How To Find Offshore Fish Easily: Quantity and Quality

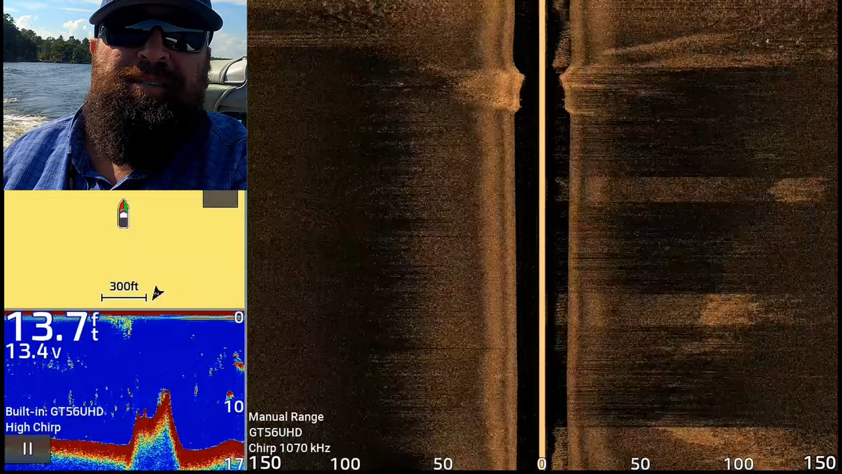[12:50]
On screen: depth 13.7 ft
All right, so there it is. We'll slow down, get a lot better look, got a lot better mark on it now that we know where it is.
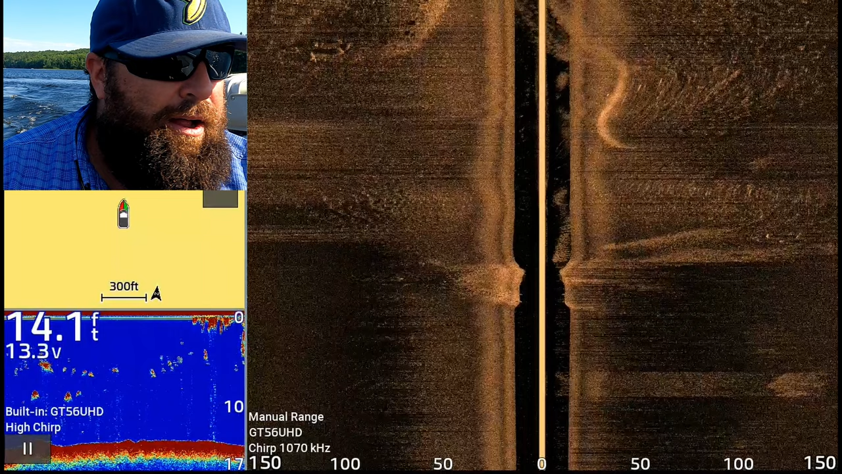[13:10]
On screen: depth 14.1 ft
We found it at higher speed. So now we're straight again. We're going to watch our unit. All right, there's gravel on the left. I already see that. I like that a lot. There's some boulders mixed in, super, super gravelly hard hump. It's going to hold a lot of crawdad.
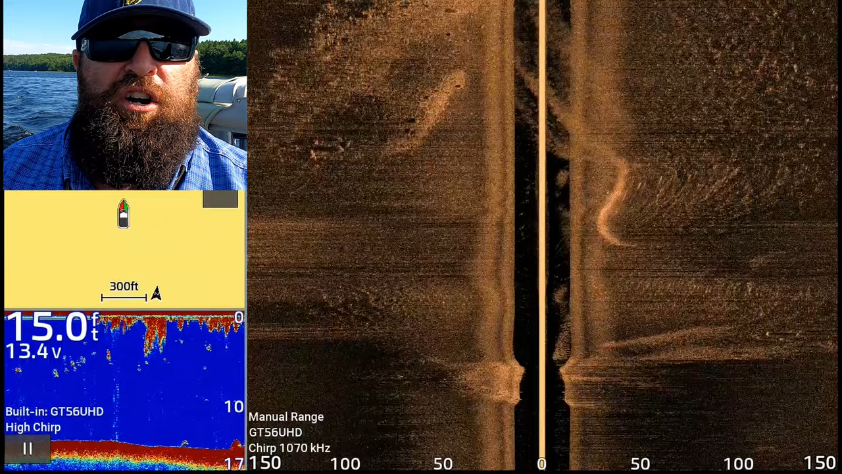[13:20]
On screen: depth 15.0 ft
It's going to hold some of your biggest largemouth and smallmouth in the lake. And now you can see we're coming up on the edge. 10 foot on the top with a boulder on top.
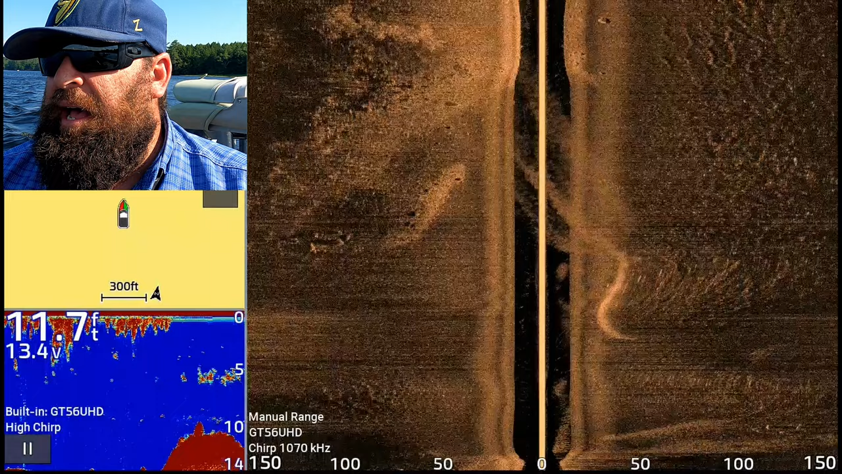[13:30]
On screen: depth 11.7 ft
And it looks like we kind of nipped the end of it. And then I'll mark the leading edge, too.
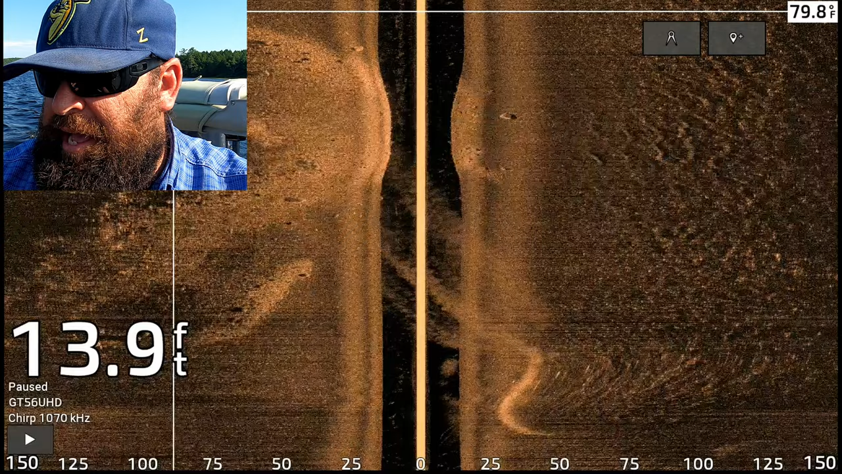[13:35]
On screen: depth 13.9 ft
So we've got the perimeter of that hump marked.
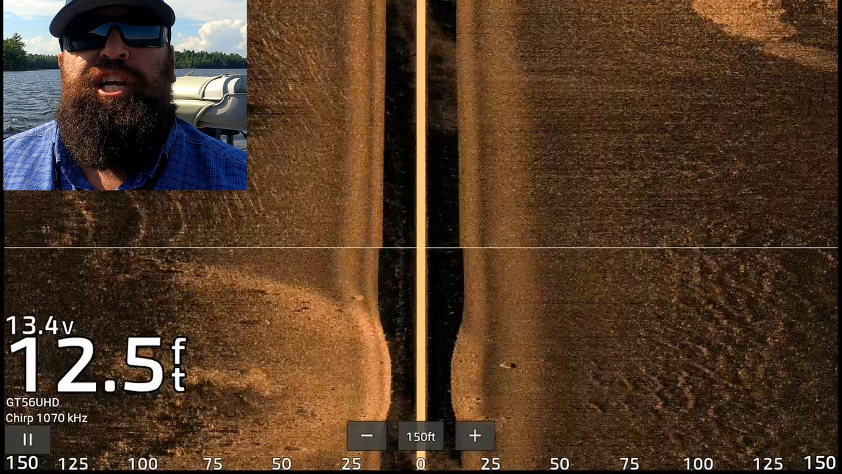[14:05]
On screen: depth 12.5 ft
All right, you're seeing that gravel on the right.
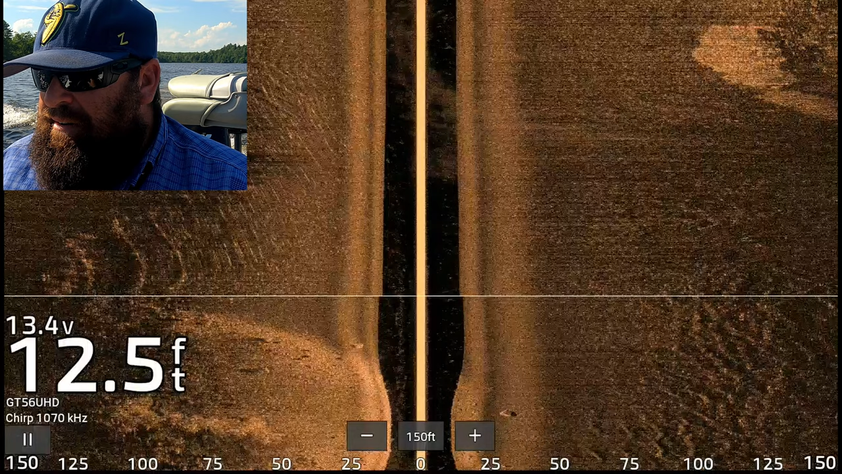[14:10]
On screen: depth 12.5 ft
We're going to go over this hump one more time.
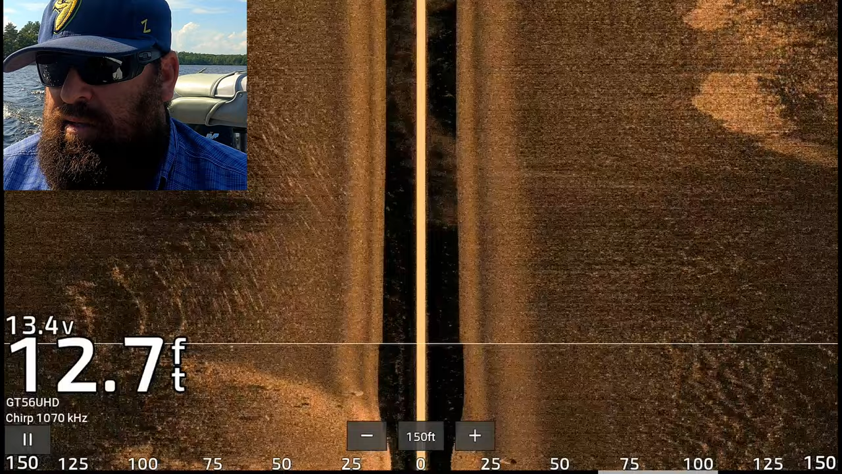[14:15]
On screen: depth 12.7 ft
I'll zoom in on my marks so you can see my marks.
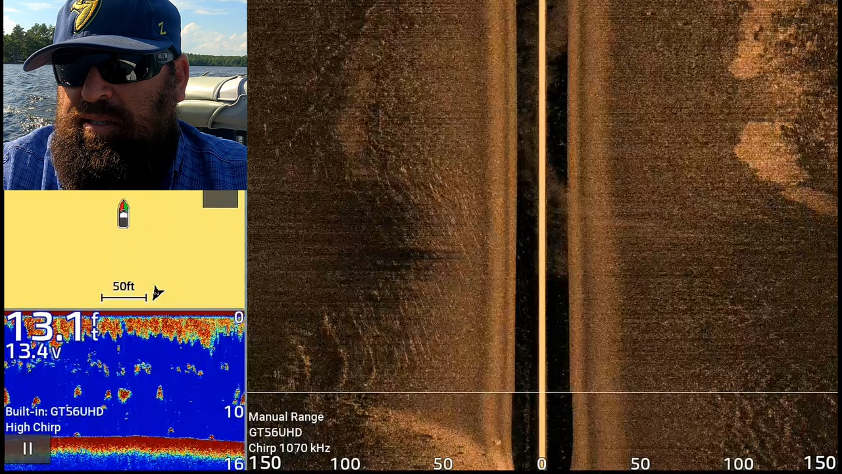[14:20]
On screen: depth 13.1 ft
The blue dots is kind of the perimeter with that middle one being the very top. So I know where the top of the crown is. That is going to hold some fish.
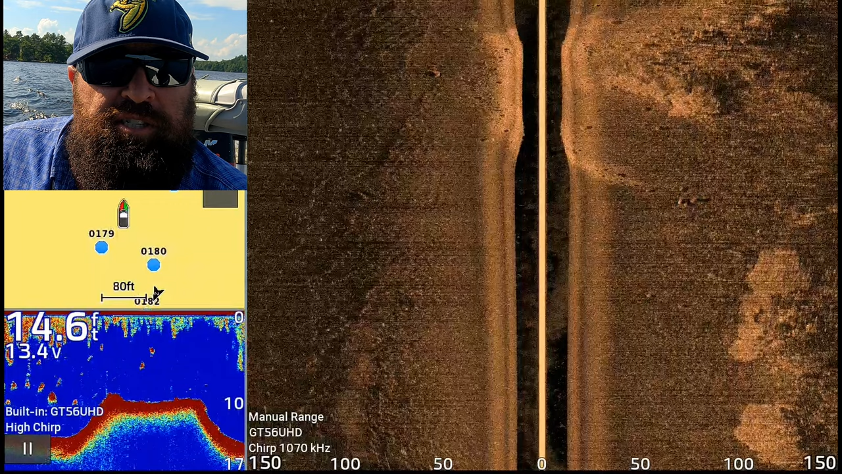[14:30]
On screen: depth 14.6 ft
I promise you that we're going to drag a jig or a net rig across the top of that. Beautiful. All right, let's see if we can find some more of those. That thing was not obvious coming off the bank.
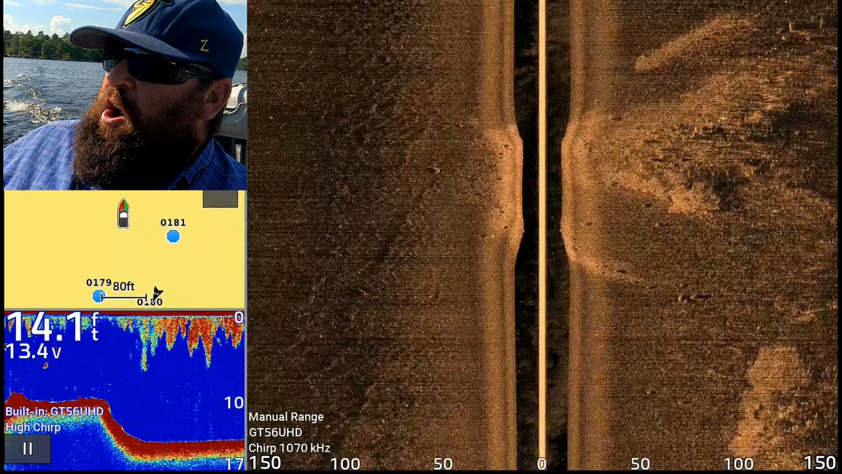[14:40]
On screen: depth 14.1 ft
A lot of times, you know, it'll follow a point and just keep going. But there's no point right here. So you've got to find it with your electronics like that.
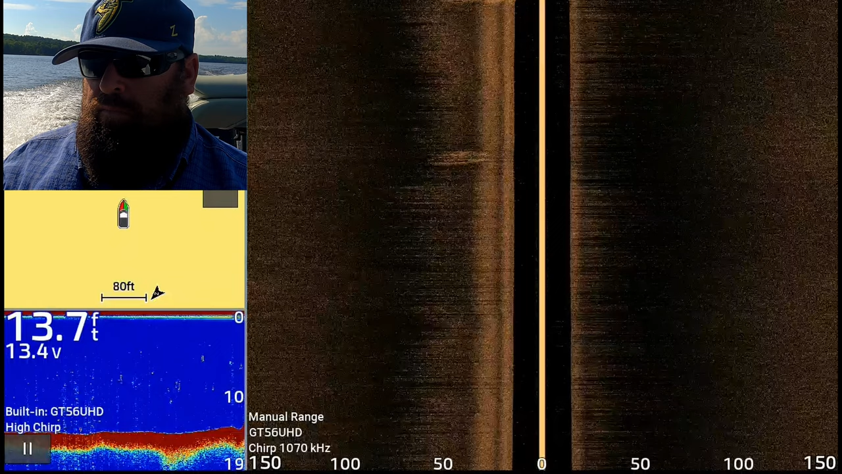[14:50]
On screen: depth 13.7 ft
There we go.
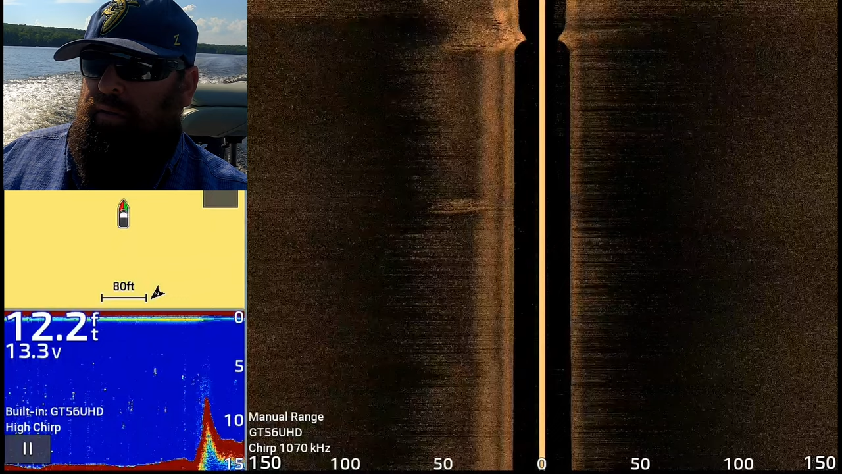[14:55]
On screen: depth 12.2 ft
Sweet. There's another one right there.
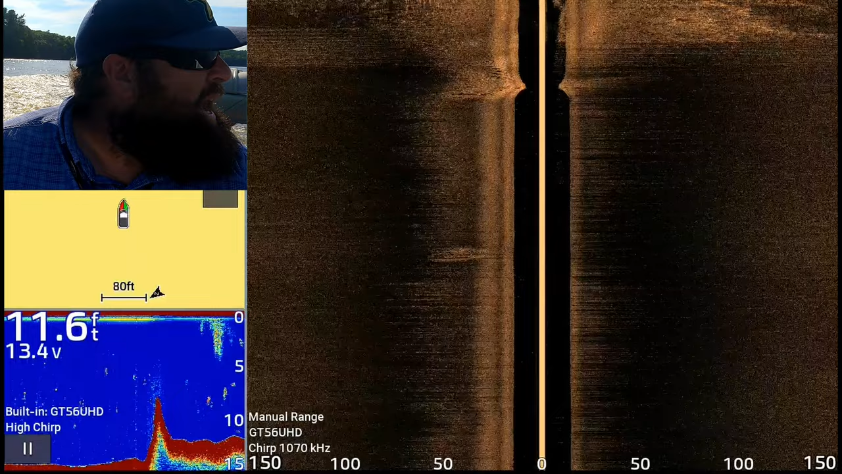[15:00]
On screen: depth 11.6 ft
Now, guys, you're going to be on lakes sometimes that have no charts at all like this one. This one doesn't even show a blue circle. I mean, sometimes you're going to have it already charted for you, you know, and then you can just find it that way.
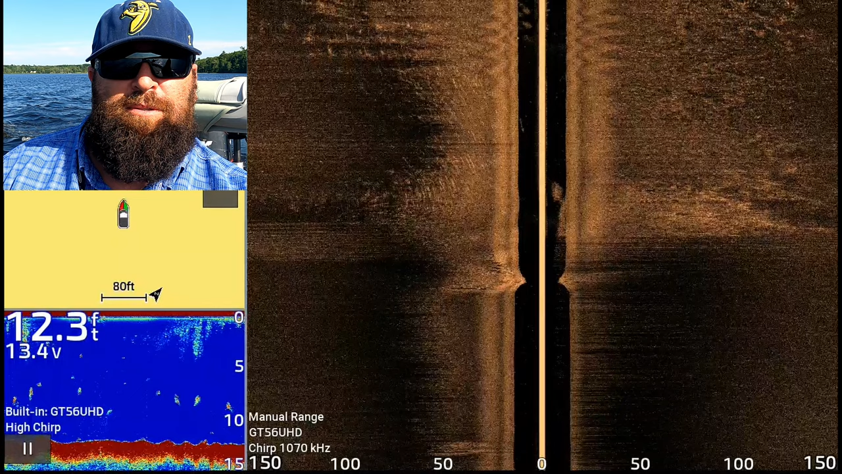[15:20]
On screen: depth 12.3 ft
But Garmin does have the feature where I could be charting this as I go. I just I don't really know how to do it yet. I've done it a few times. And in this first hour, I'm just going to show you how I found stuff old school. So we just went over a hump. I'm going to go back at a lower speed and get it graphed really well. See what's on it for fish or structure or bottom. I can see a couple of boulders right there already. I definitely want to drag a jig through that section on the top left of the side scan.
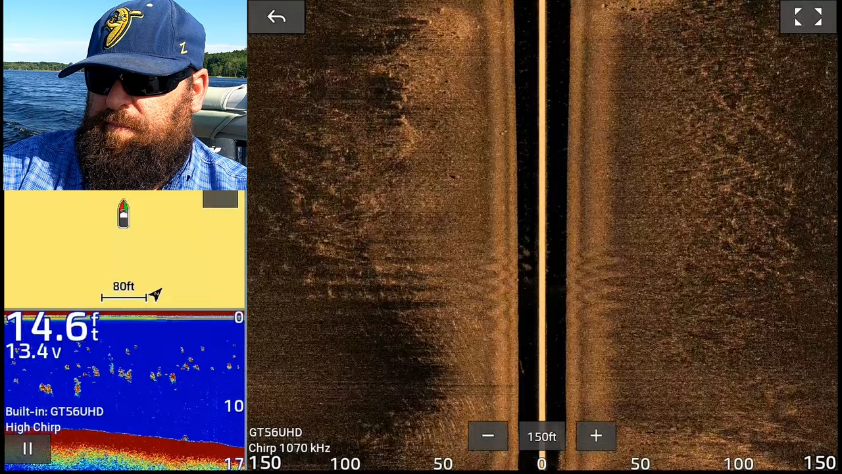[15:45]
On screen: depth 14.6 ft
Nice.
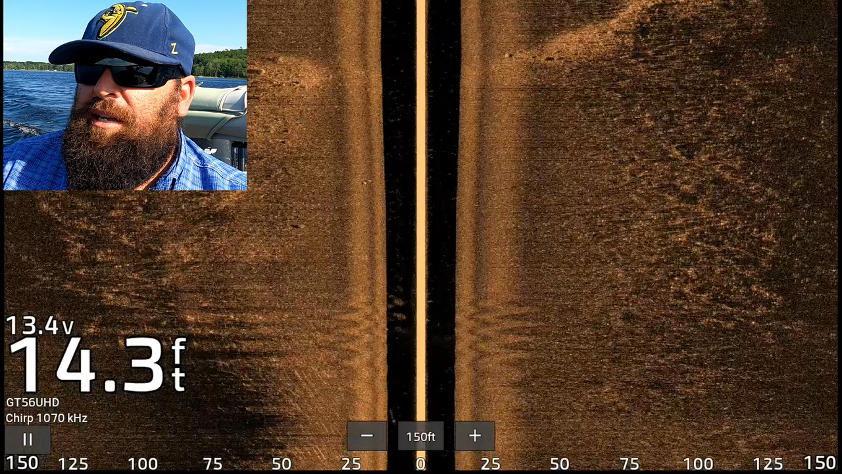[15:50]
On screen: depth 14.3 ft
Looks like boulder ledgy with gravel running way out to the right. So 150 feet or more to our right.